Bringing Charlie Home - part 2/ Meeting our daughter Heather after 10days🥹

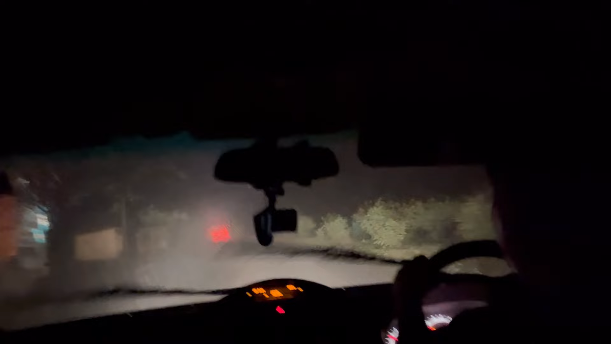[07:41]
On our way to Guwahati, and there's a huge thunderstorm while we're traveling on the way.